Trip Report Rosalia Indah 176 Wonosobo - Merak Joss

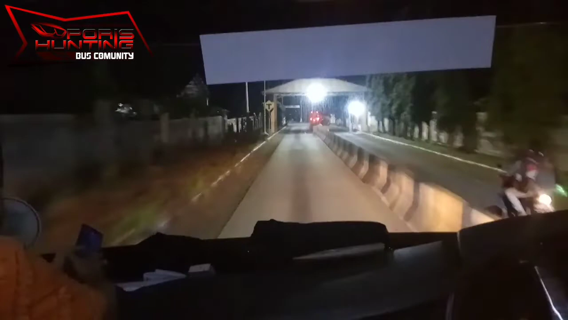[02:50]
Sekarang kita sudah keluar dari Terminal Buluh Pitu.
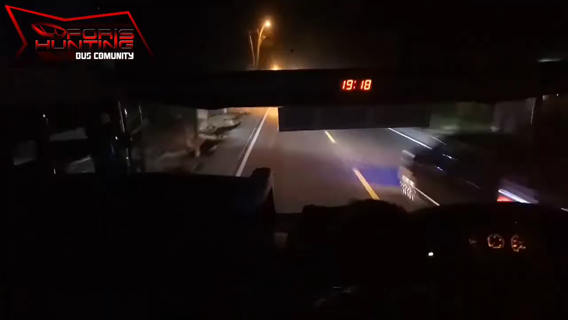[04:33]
Oke, Bismania, dimanapun Anda berada, saat ini kita sedang melakukan perjalanan dari Purwokerto menuju Tangerang. Dan saat ini kita udah mulai lepas dari Purwokerto dan udah mulai masuk Aji Barang. Untuk teman-teman Bismania dimanapun Anda berada, ikutin terus ya channel PHBC.
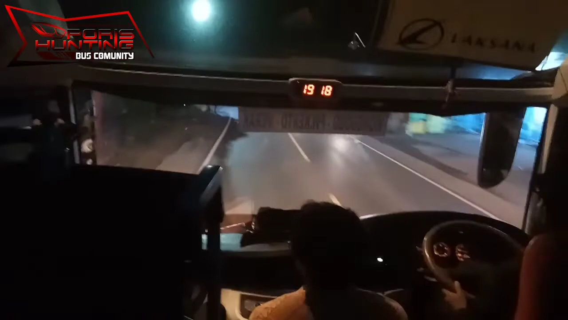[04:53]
Oke
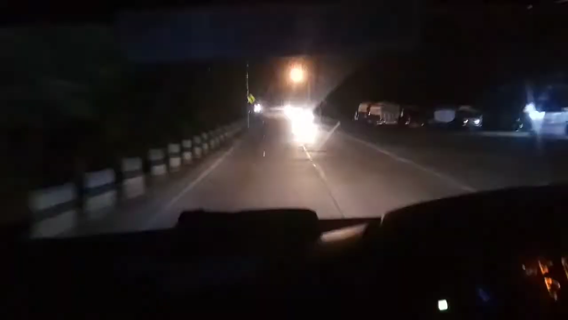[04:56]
Oke, Bismania, dimanapun Anda berada, masih bersama kita ya. Masih dari kabin 176 Rosalia Indah. Dan sekarang kita udah mulai masuk, sebentar lagi mau masuk perbatasan Kabupaten Brebes.
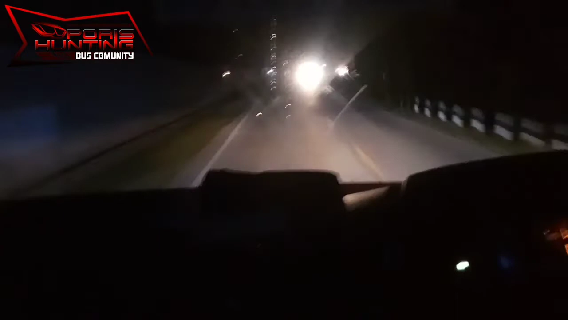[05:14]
Nah, kalau tadi di Purwokerto Banyumas, sekarang kita udah mau masuk Kabupaten Brebes ya kawan-kawan ya. Ikutin trip kita terus ya kawan ya, tetap di channel kita. Dan sekarang tepat pukul 20 lewat 02 ya kawan ya. Untuk sementara jalan terpantau dengan lancar. Salam Bismania, satu hobi berjuta saudara. Jangan lupa subscribe ya kawan ya, tetap di channel kita.
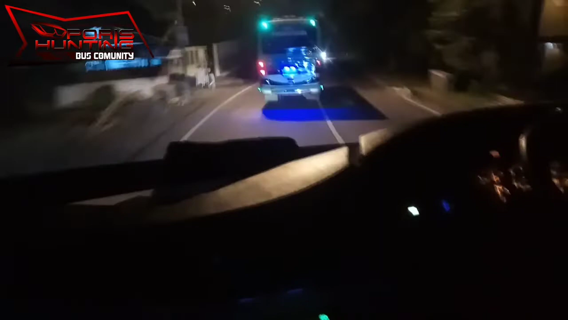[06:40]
Jalannya pun udah mulai menipung nih. Ya mirip-mirip Sumatera lah ini kawan. Mungkin teman-teman ada yang pernah melintas di sini ya. Ini dekat-dekat daerah Bumi Ayu lah. Tikungannya nggak begitu mematah tapi lumayan manis lah.
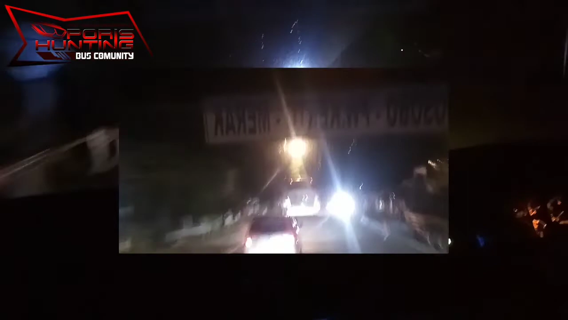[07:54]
Pukul 20:46 kita udah masuk di Kabupaten Tegal. Dan di depan kita ada yang punya kawasan ya, yang punya pelangi ya, mungkin teman-teman tahu ya, yang pemain lama, sama yang kita bodinya SR2, boleh dibilang dia Pak Lurah kayak di sini ya kawan-kawan ya. Sekarang kita ada di Tegal. Tegal ini kota warteg kawan-kawan.
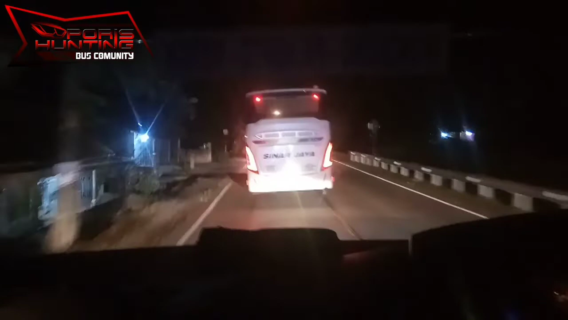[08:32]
90 PX kawan. Dia masih di depan kita.
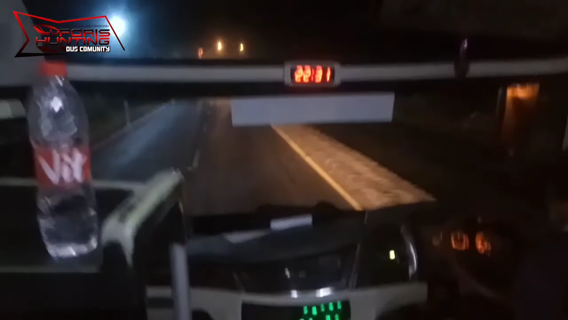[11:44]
Bismania, dimanapun anda berada, tepat pukul 22.43 ya, kita masuk tol nih, tol Pejagan ya sahabat PWC. Tetap ikutin trip saya ya bersama Rosalia dengan Opin 176 jurusan Purwokerto
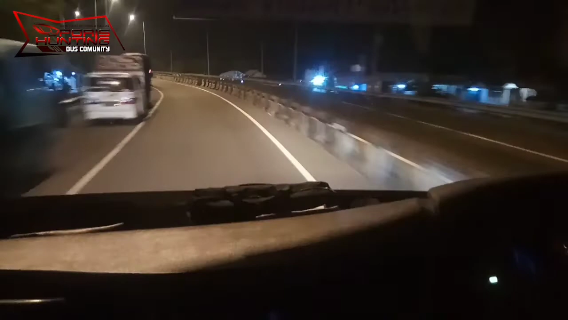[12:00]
Wonosobo Merak ya. Sekarang kita udah mau masuk tol Pejagan nih kawan-kawan. Depan kita ada Pala Kencana Madura nih kawan, sepertinya dengan body Zeppelin.
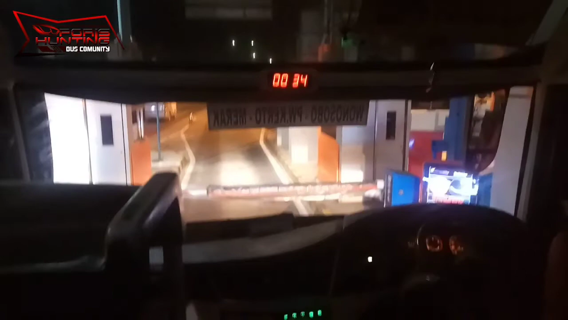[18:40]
Pukul 22.00 kita masuk tol Subang Jawa Barat.